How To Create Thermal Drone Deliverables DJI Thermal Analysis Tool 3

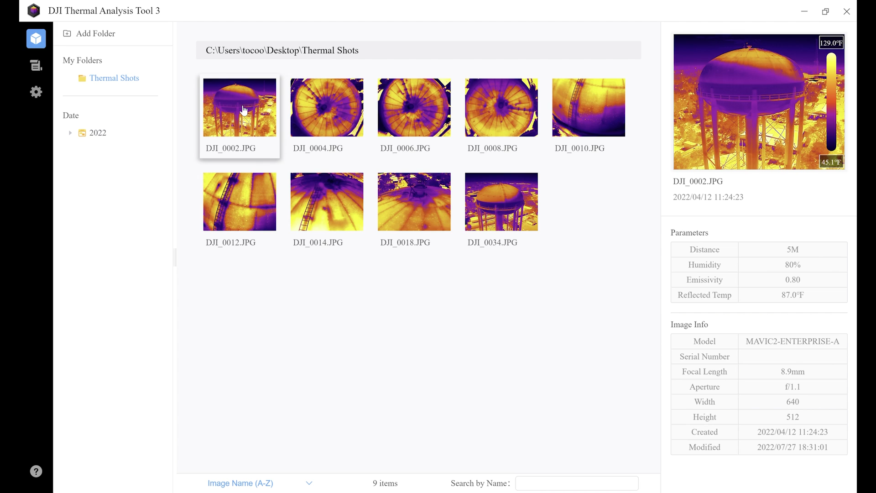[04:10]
On screen: scale top 129.0°F, scale bottom 45.1°F
so we're going to go ahead and click on one of these photos and we're going to go through the thermal analysis screen and kind of talk about all of its features and everything. We're not going to get too detailed into it, but we're definitely going to show you what you need to know so that you can create a thermal report. So let's go ahead and get started. So we're going to double click on our image and that is going to bring us into the thermal analysis screen. Now, of course, you got your image display area where you've got your image right here. And then also you have the name of your image, the date and the time when your image was taken. Then we got our toolbar. So let's talk about the toolbar. So the toolbar has a couple of helpful tools that you're definitely going to be using.
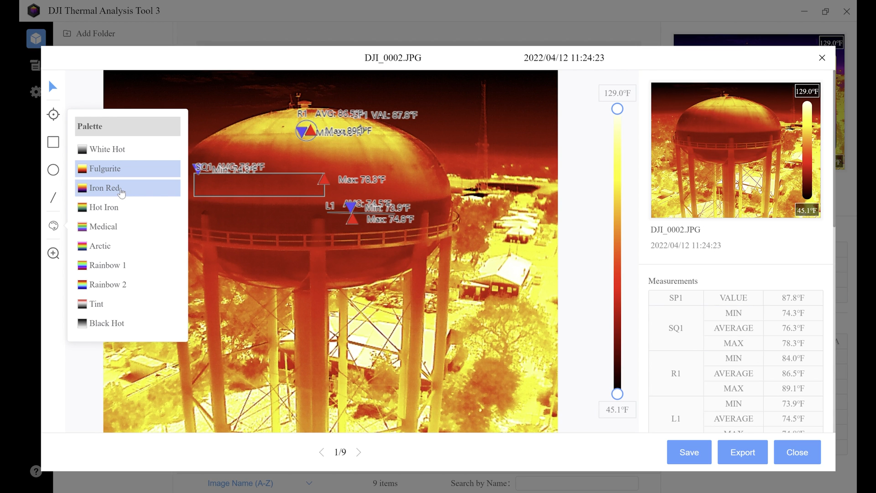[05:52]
On screen: scale top 129.0°F, scale bottom 45.1°F
Let's say you don't like the color palette that you took the image in. You can go ahead and change that in post, which is very helpful if you accidentally shot it in the wrong color palette, or if you want to analyze the image from a different color palettes perspective.
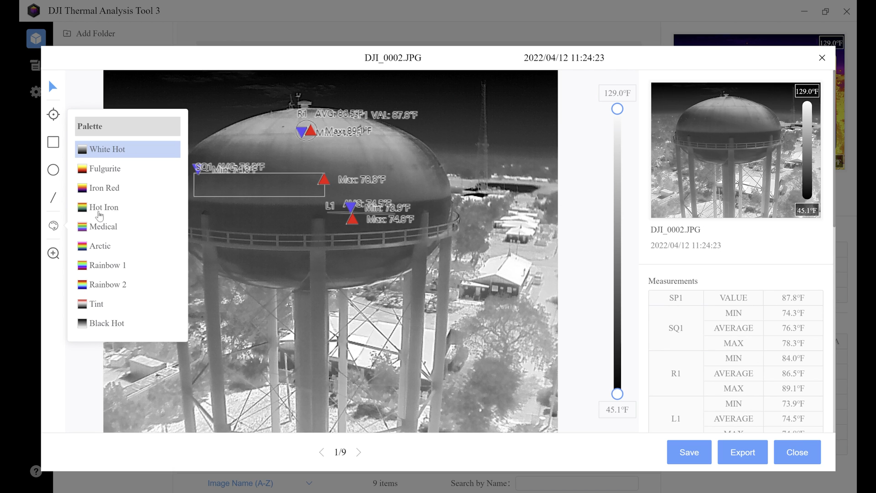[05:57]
On screen: scale top 129.0°F, scale bottom 45.1°F
The last icon over here is our resize. We can go ahead and change this to the original size, or we can click at the fit window. Fit window seems to be pretty okay. Now, one thing you guys may have noticed is our data is kind of bunched up and it's hard to see, which happens when you're putting a lot of data onto one image. If that is a problem, you can go ahead and right click on your selected area and then go ahead and go to location where you're able to hide the data,
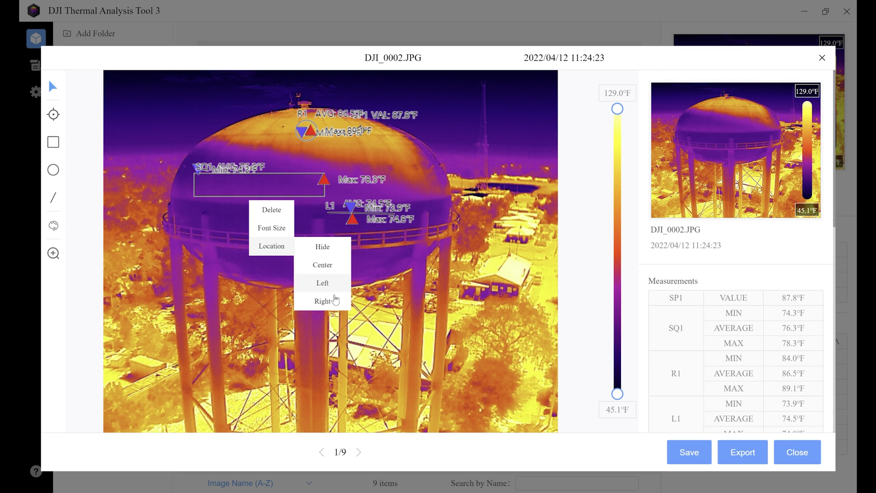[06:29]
On screen: scale top 129.0°F, scale bottom 45.1°F
center it, move it to the left or move it to the right. So let's go ahead and move this one to the left. That way we can actually see what's going on with that one. Our circle over here, we'll go ahead and click it, right click, and then let's go ahead and move that to the left as well. That way we can see that data a lot easier, which is going to be real helpful for your clients. Also, you may have noticed that over here in the measurement section, as we continue to annotate our image, it's adding our measurements over here, giving us, you know,
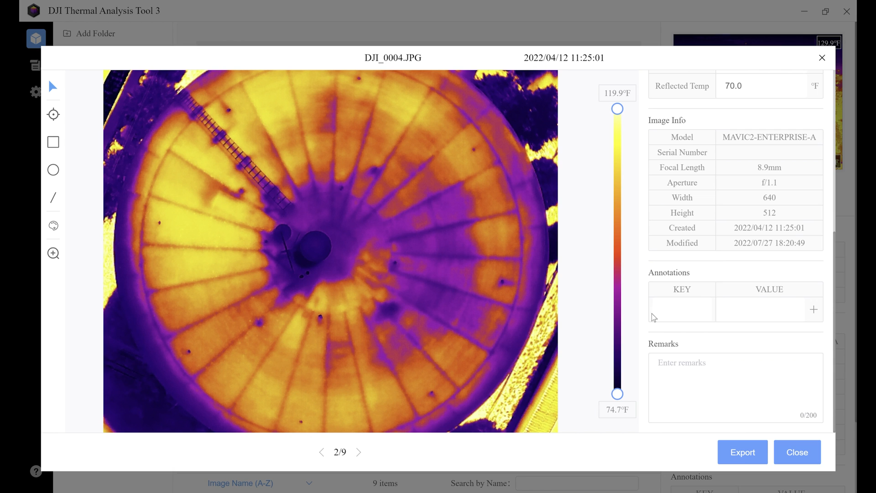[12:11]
On screen: scale top 119.9°F, scale bottom 74.7°F
And then by clicking this little arrow down here, you can move on to your next image. And then again, you'll plug in your parameters. You have your image info, any annotations and remarks you want to put. And I've already shown you guys how to do that. So we're going to go ahead and go back to our first image. And now we're going to go ahead and show you guys how to export this image.
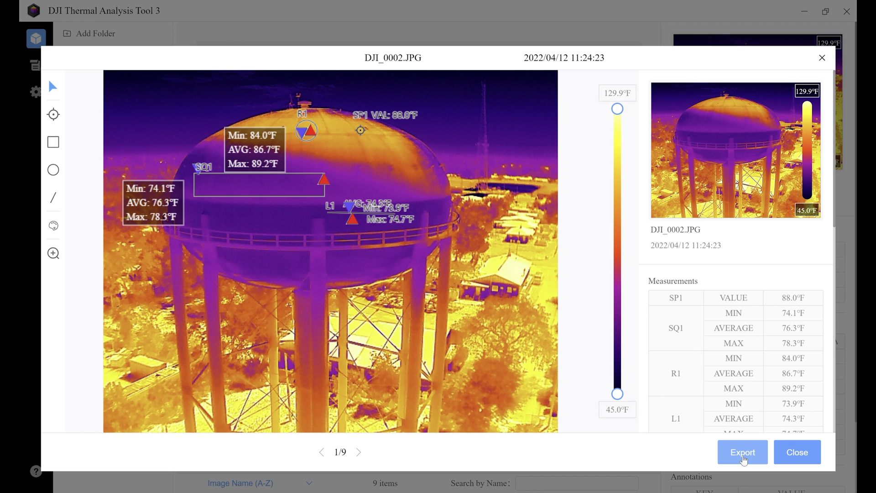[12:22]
On screen: spot 88.0°F, scale top 129.9°F, scale bottom 45.0°F
So the first thing that we're going to do is go to the bottom right of the page and click on export. And once you click on export, it's going to bring you to this interface where you are already presented with a very nice report of a single object.
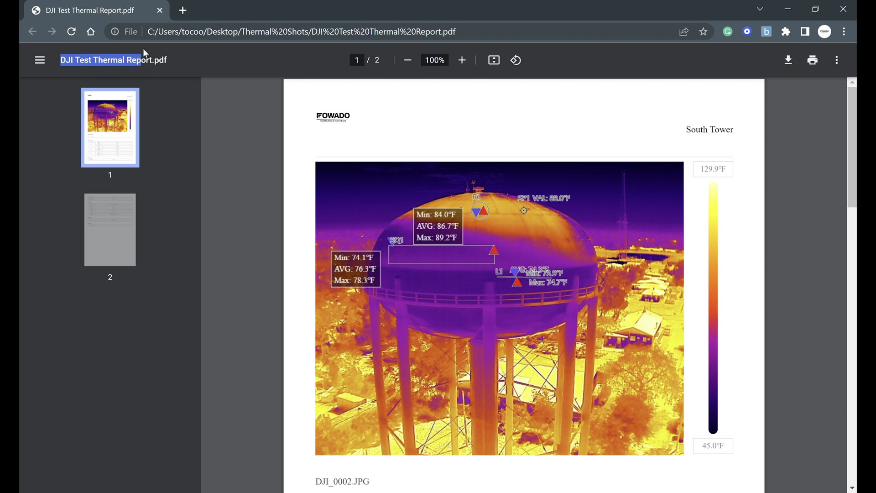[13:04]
On screen: scale top 129.9°F, scale bottom 45.0°F
And then we can go ahead and hit export report as PDF. Once we export the report, we're going to go ahead and save it under a name. So this one, we just named DJI test thermal report and bam. Now we have a nice PDF report that got generated for us automatically.
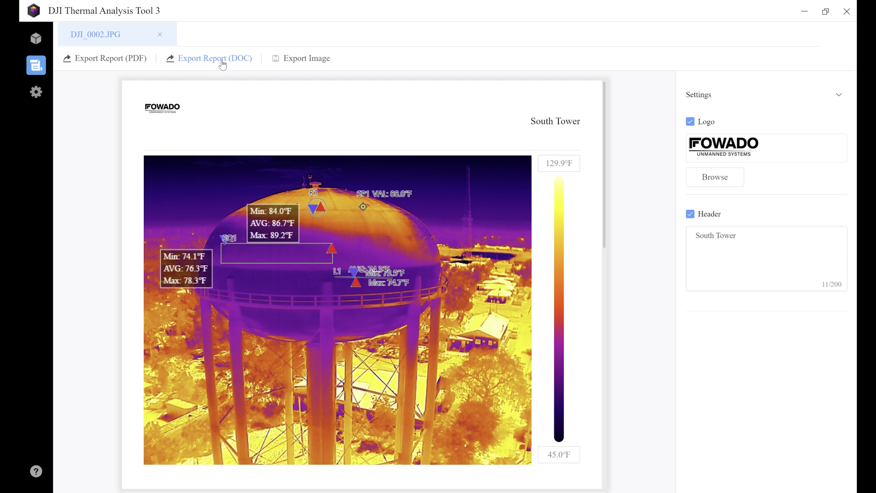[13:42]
On screen: scale top 129.9°F, scale bottom 45.0°F
or we have multiple objects that we're doing thermal inspections on and we need to put all those into one report. You're going to want to hit the export report doc over here. That way you can export it in a doc format. So you can open this up in Word and manipulate your report so that you can have multiple items on one single report. I'm going to show you guys an example of that. So I've exported the report as a doc, and now I've opened it up with Microsoft Word. And here it is inside of Microsoft Word.
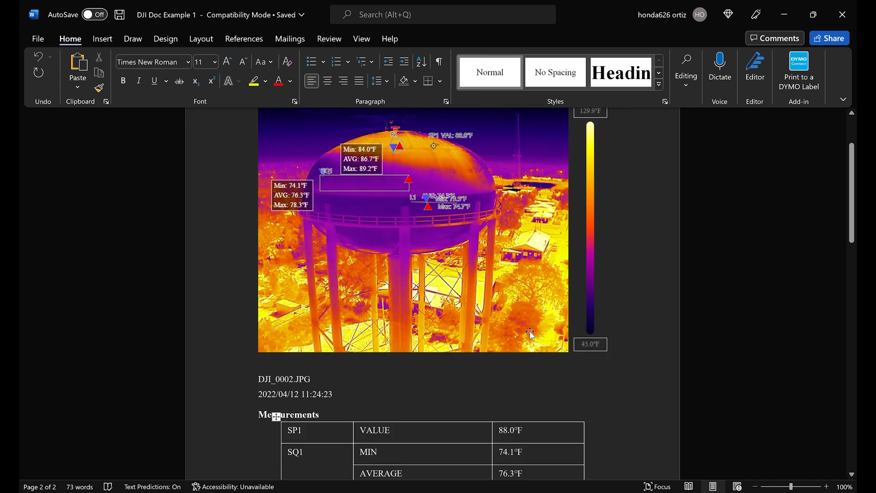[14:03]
On screen: spot 88.0°F
And from here, I'm able to, you know, add text, make any adjustments that I need to. But we want to add more data to this report.
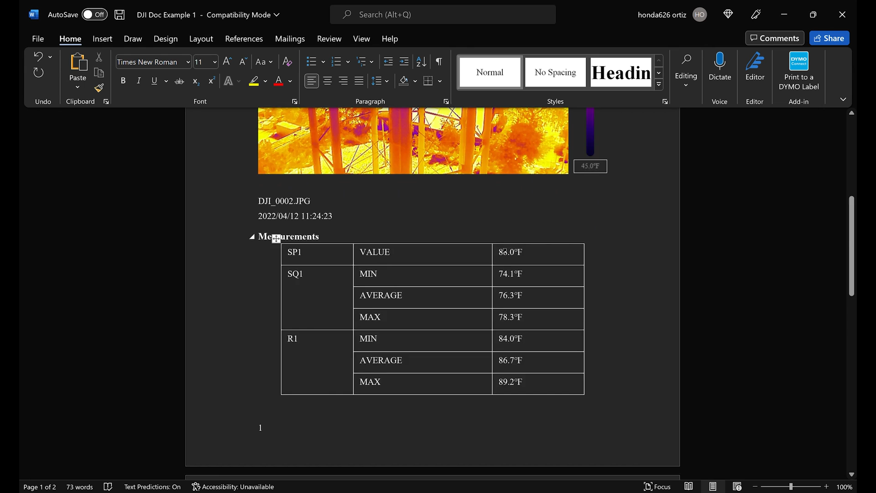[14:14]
So we're going to go ahead and go back to DJI analysis tool and do another photo and then add it to this exact same report.
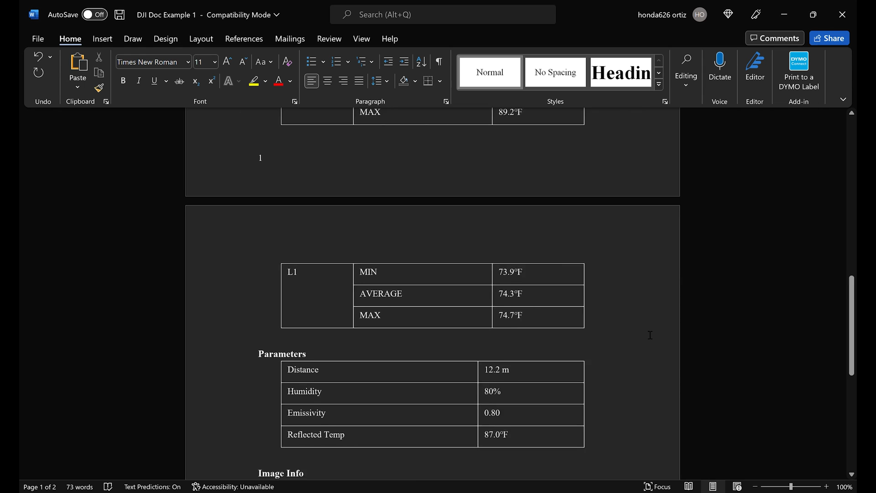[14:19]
So we're going to go back to our library and thermal analysis tool. We're going to click on another image. We're going to annotate our image accordingly.
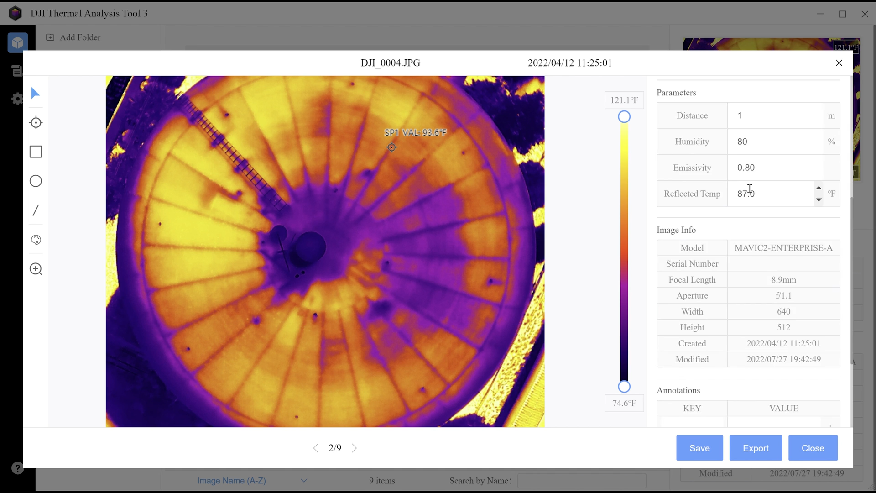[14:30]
On screen: scale top 121.1°F, scale bottom 74.6°F
We're going to adjust our parameters as needed. We'll just make that small adjustment for now. And then we're going to go ahead and hit save and export export report as doc. We'll give it a name, DJI thermal doc test two. I'm sure if you guys can see that
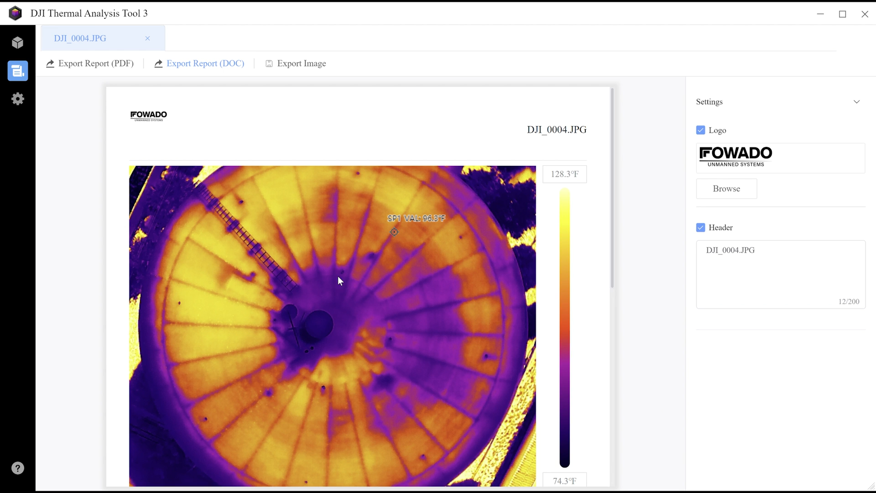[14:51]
On screen: scale top 128.3°F, scale bottom 74.3°F
and then we'll go view our doc. All right. So after you export that second doc, you're going to go find it, open it up with Word. You're going to copy, highlight everything, make sure that everything gets highlighted.
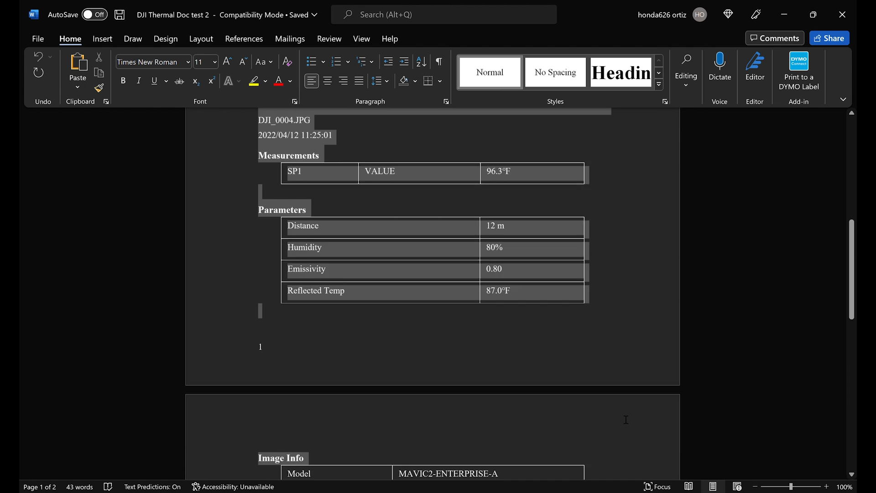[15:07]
Copy. You're going to go to your other Word document with your first report on it. You're going to scroll all the way down to the bottom of that page
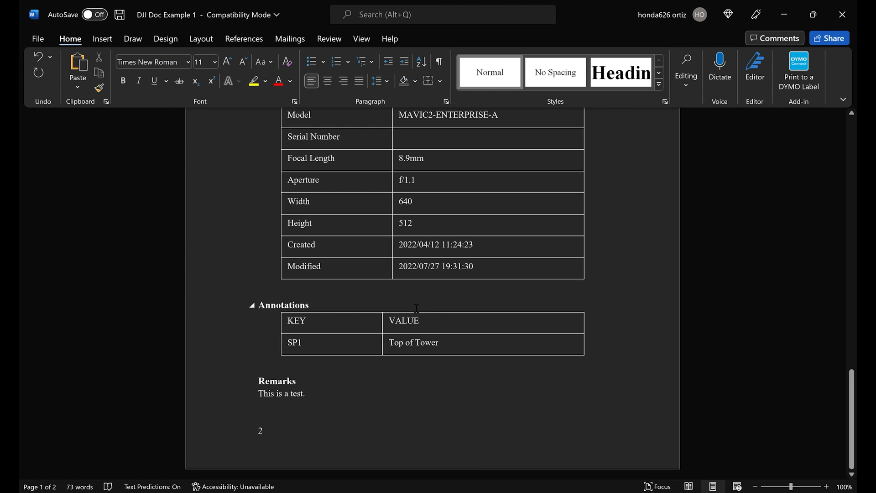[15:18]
and you're going to hit enter and then you're going to hit control V, which will paste all your information into your first report.
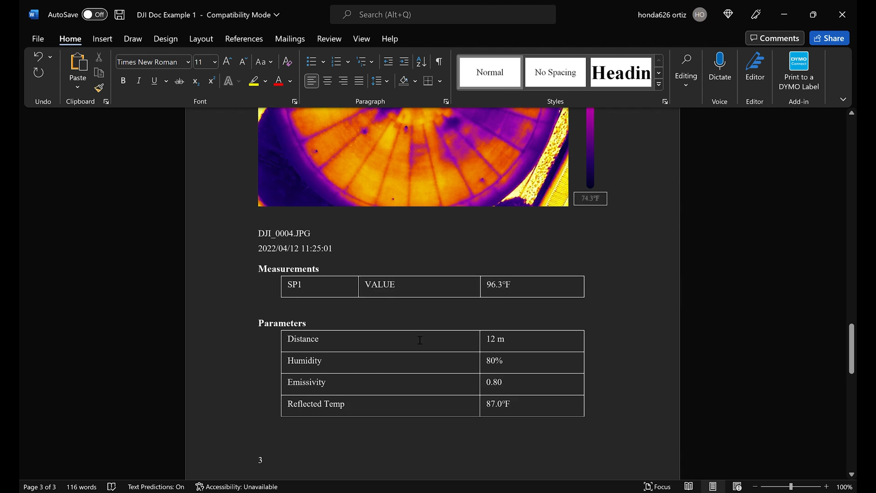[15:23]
And now you have two different images on one report.
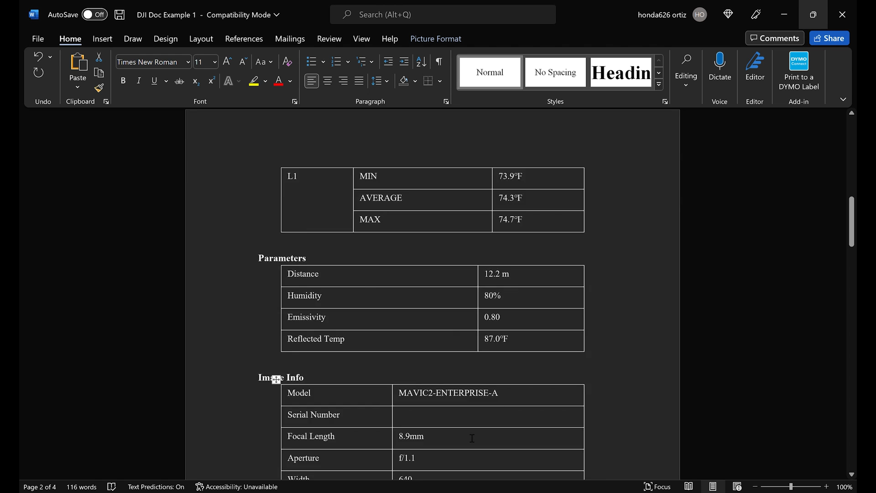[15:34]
And just like that, guys, you have now generated a thermal report that has multiple pieces of information on it with all your parameters,
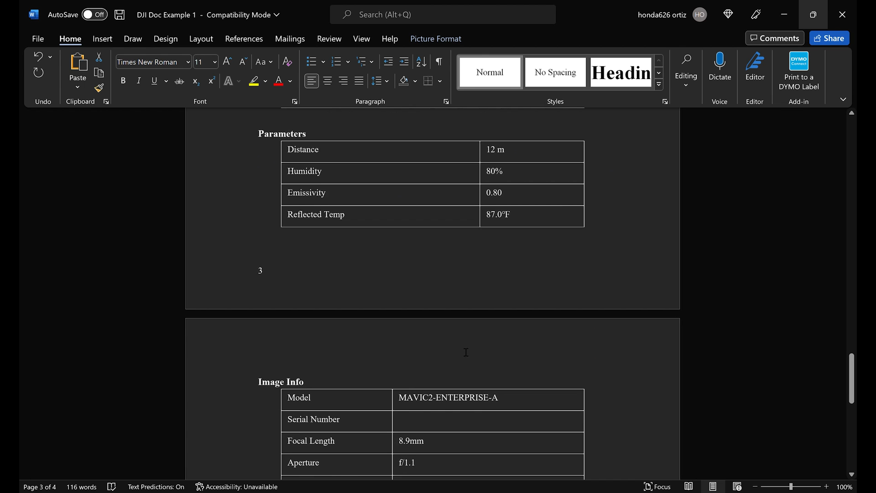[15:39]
your measurements that you pulled, the image info, and any annotations that you made on the image.
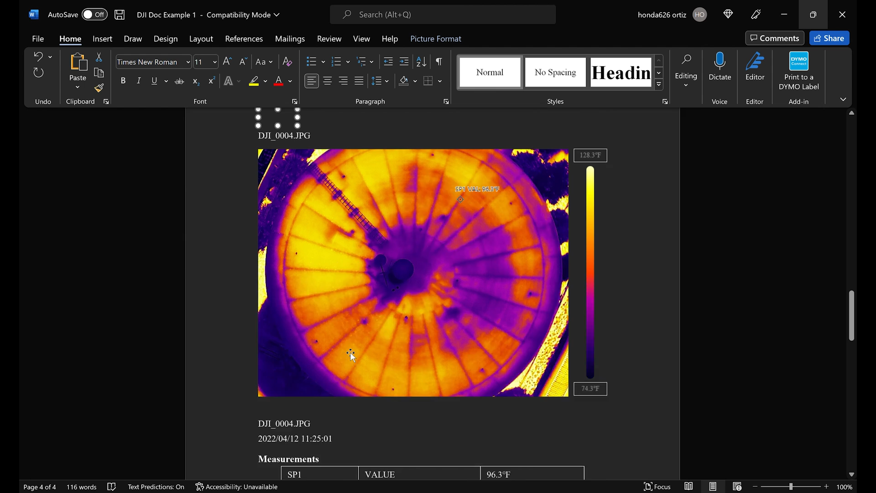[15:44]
On screen: spot 96.3°F, scale top 128.3°F, scale bottom 74.3°F
And this can now be saved as a PDF and then sent to your customer